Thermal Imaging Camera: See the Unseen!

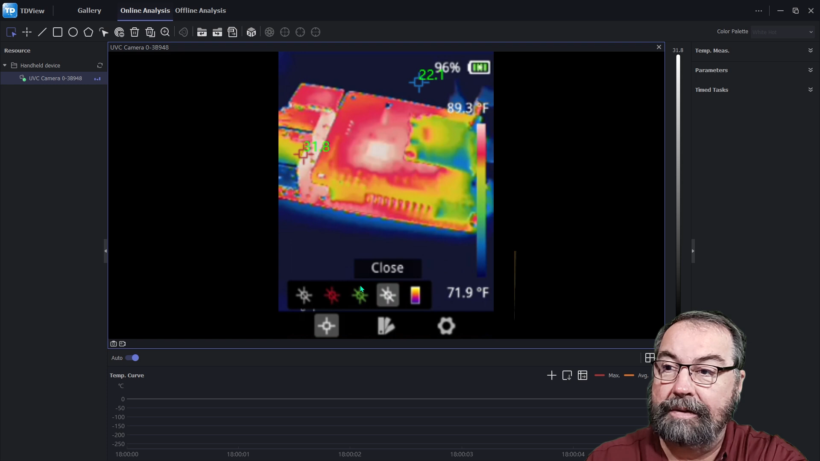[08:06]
On screen: scale top 89.3°F, scale bottom 71.9°F
31 degrees, right around in there. And relatively speaking, it is the hottest thing that we're looking at.
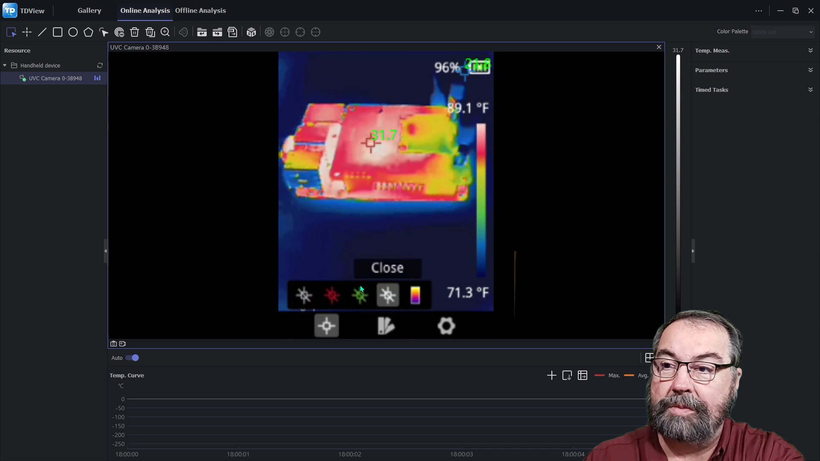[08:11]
On screen: scale top 89.1°F, scale bottom 71.3°F
Again, if I actually had read the manual, I might be able to determine a few more things about this. But, and I like the center spot.
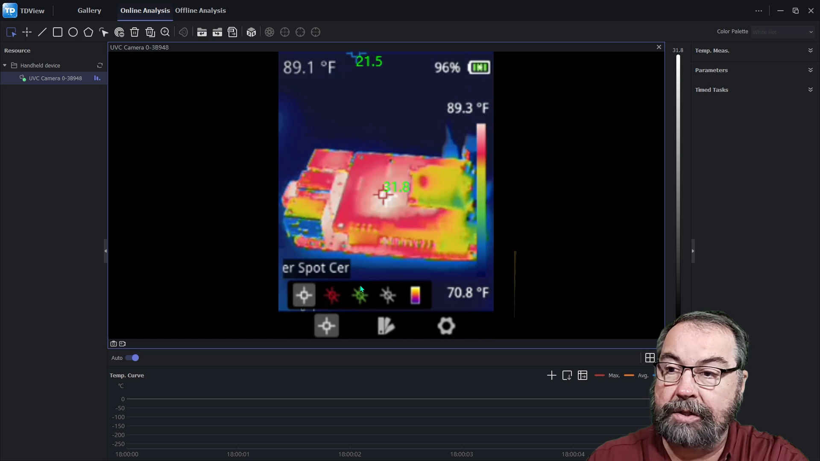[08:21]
On screen: scale top 89.3°F, scale bottom 70.8°F
I really want to get rid of the hot spot and the cold spot. They mostly just annoy the crap out of me.
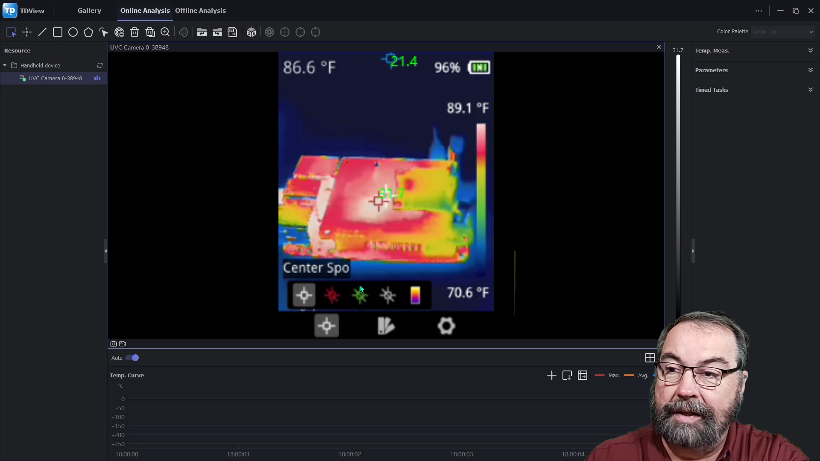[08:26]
On screen: spot 86.6°F, scale bottom 70.6°F
And when these two things are together, you can see the red right there because that is the hottest spot.
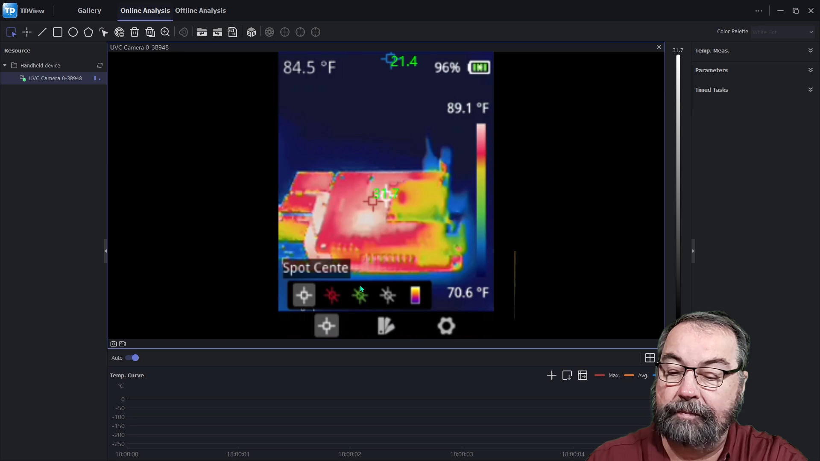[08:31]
On screen: scale top 89.1°F, scale bottom 70.6°F
So we can get out of the settings. So that's it live. And it will do the thing I showed earlier.
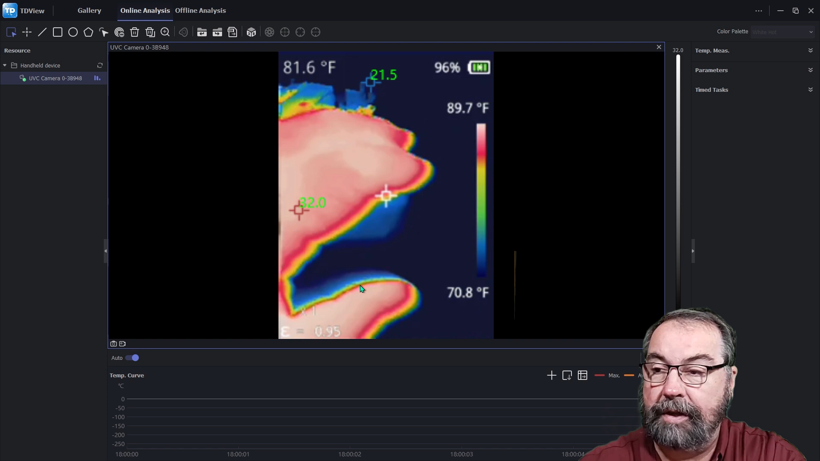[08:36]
On screen: scale top 89.7°F, scale bottom 70.8°F
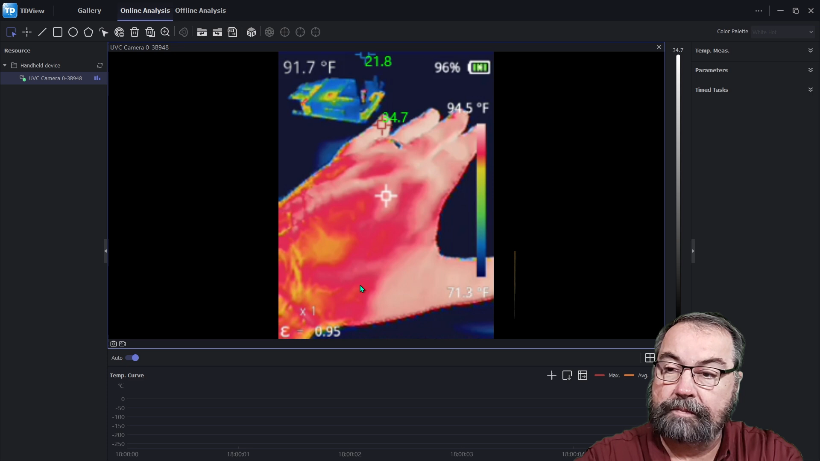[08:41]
On screen: spot 91.7°F, scale top 94.5°F, scale bottom 71.3°F
And as I remove my hand off the mat, you can see it left over. There's some other features that I'm not going to go through other than to mention that it does them because I haven't figured out how to use them yet. We can, we can point with the mouse and this is active. So as I point with the mouse, it shows the temperature wherever the mouse cursor is at, right? So that's kind of neat.
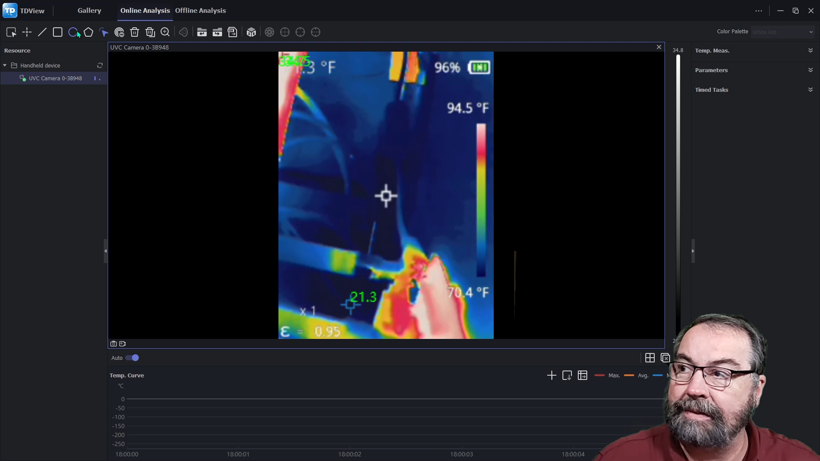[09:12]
On screen: scale top 94.5°F, scale bottom 70.4°F
Some of these other settings, I just, I don't understand what they really are trying to do. We can do a circle and then we get temperature parameters inside the circle,
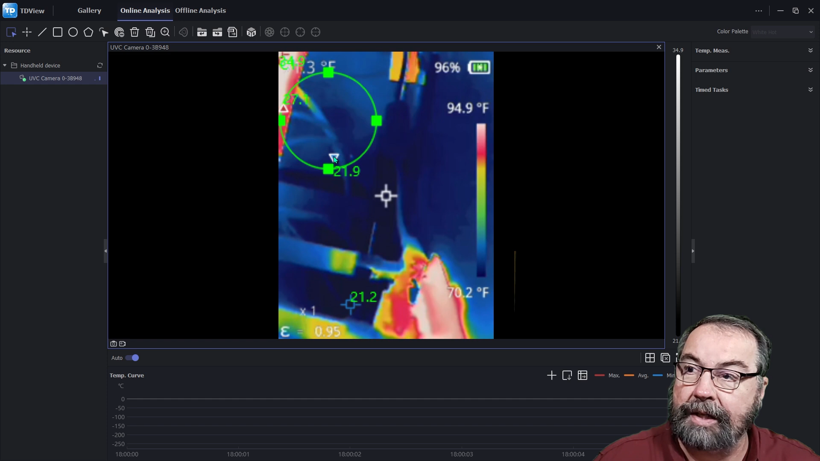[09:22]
On screen: scale top 94.9°F, scale bottom 70.2°F
the red and the blue triangles that are bopping around in there. And we can delete that. So you can set up different regions. And I think it will show those regions as separate temperatures, which is kind of interesting, but again, not why I bought it. It'll do offline and online analysis, offline analysis I haven't played with. But what this is for, as I said, is hot spots and cold spots in my house and for looking at electronics and, you know, testing the heat on stuff.
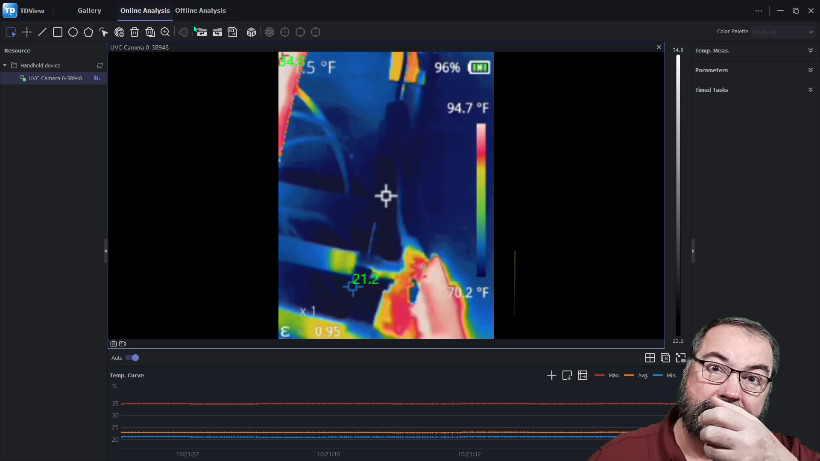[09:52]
On screen: scale top 94.7°F, scale bottom 70.2°F
I've got a little squeezy $20 laser infrared thermometer thing. That's fine if you're aiming at a big target, but if you're trying to find, you know, a smaller target, it's kind of hard to tell what you're aiming at exactly.
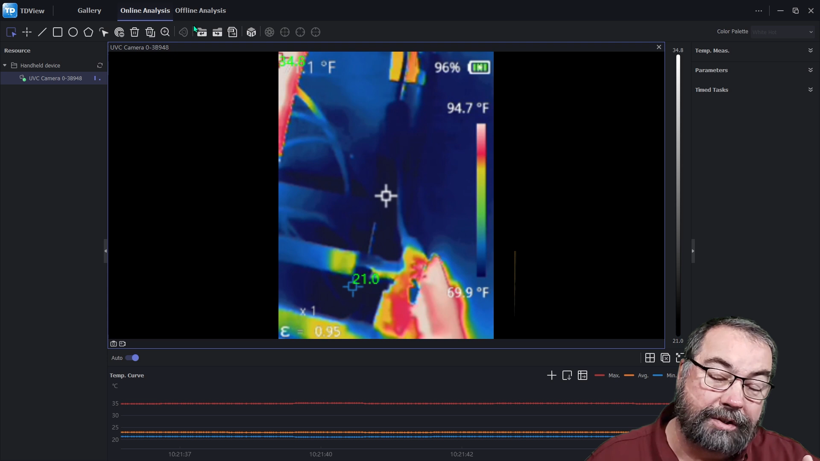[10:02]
On screen: scale top 94.7°F, scale bottom 69.9°F
So this will solve that too. So it has multiple uses. It's not strictly ham related, but it's a great gadget. Okay. Here's some pictures I grabbed and nothing special. I can tell you what all these are. So the cylindrical device here in the middle that's standing up is my Amazon smart device.
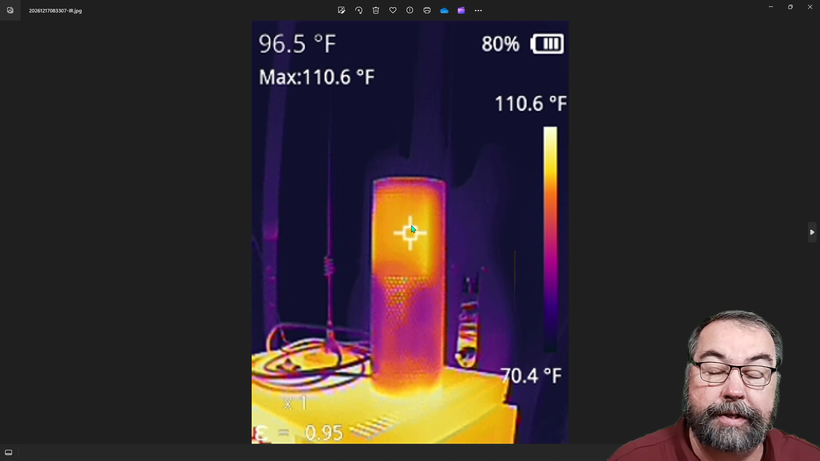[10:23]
On screen: spot 96.5°F, max 110.6°F, scale top 110.6°F, scale bottom 70.4°F
And then below it is the Astron power supply. There's another shot of the Astron. And you can see the red spot there is 119.
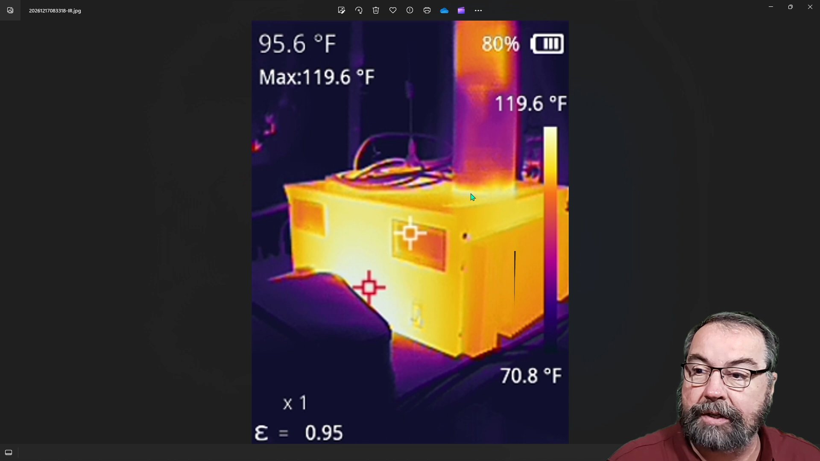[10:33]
On screen: spot 95.6°F, max 119.6°F, scale top 119.6°F, scale bottom 70.8°F
This is a picture of my mixer. This is a Rodecaster Pro 2. And you can see the warm spot in this is the upper right-hand corner here.
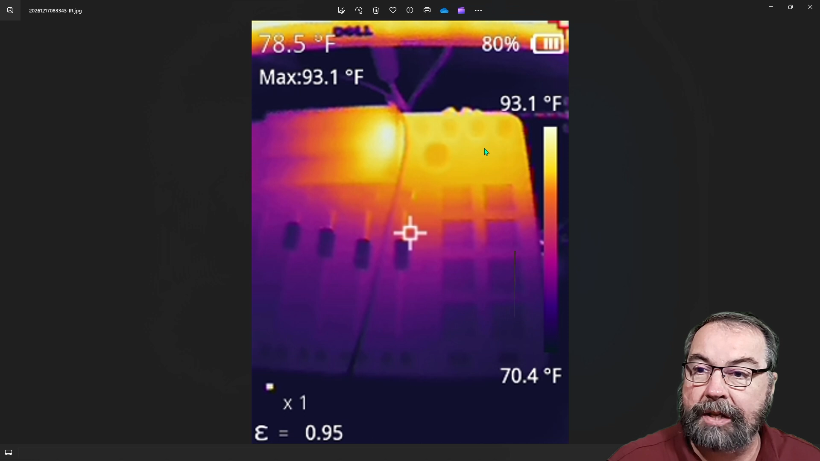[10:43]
On screen: spot 78.5°F, max 93.1°F, scale top 93.1°F, scale bottom 70.4°F
I guess that's where the business is at, right? This is my coffee mug this morning. I still have coffee and it's still hot, but it's interesting. I thought this was a cool picture because you can see how obviously warmer it gets toward the top where at the bottom, it's showing almost freezing cold and you're showing a 30 degree temperature difference there between the top and the bottom of the mug,
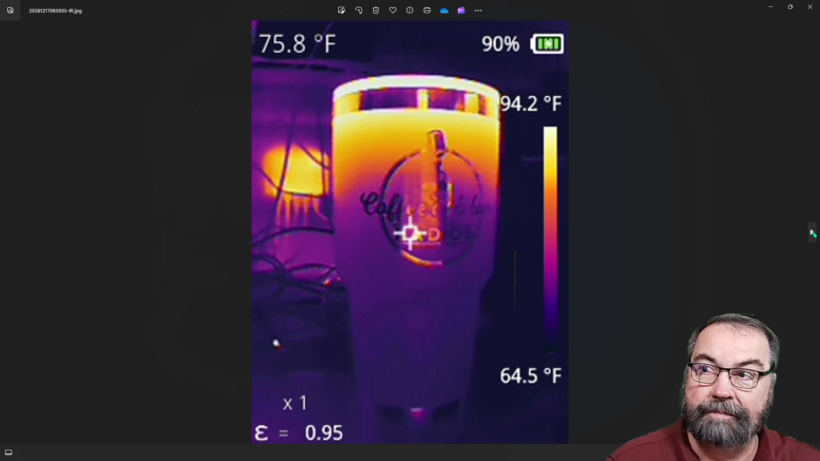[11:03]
On screen: spot 75.8°F, scale top 94.2°F, scale bottom 64.5°F
which I thought was interesting. So our next picture is in rainbow mode, same picture, but I changed the color palette and I like rainbow mode better,
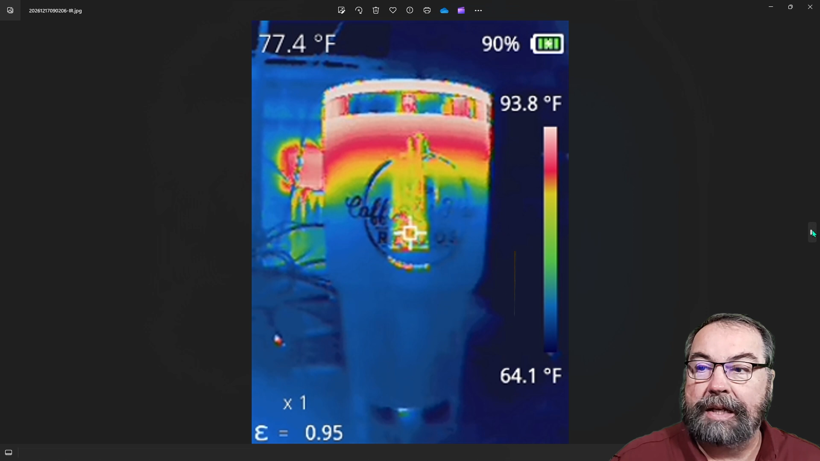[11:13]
On screen: spot 77.4°F, scale top 93.8°F, scale bottom 64.1°F
I think because it differentiates the heat gradients more. Same picture in, this is white hot.
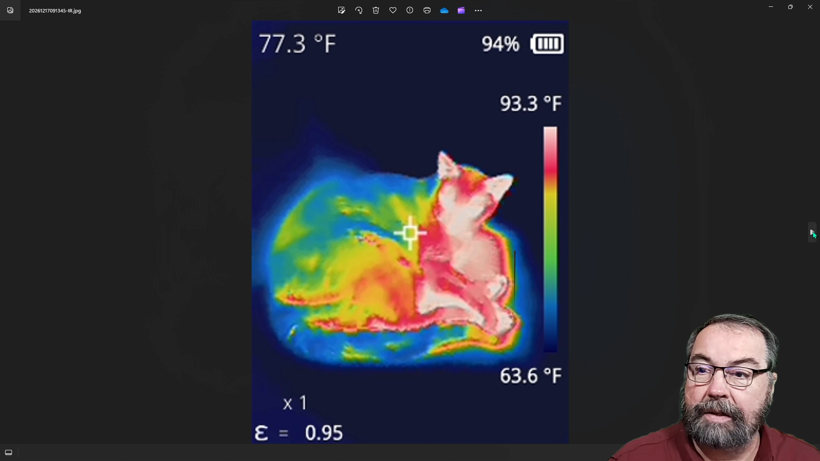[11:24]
On screen: spot 77.3°F, scale top 93.3°F, scale bottom 63.6°F
That would be a cat. There's the dog who does not care about my silly human crap.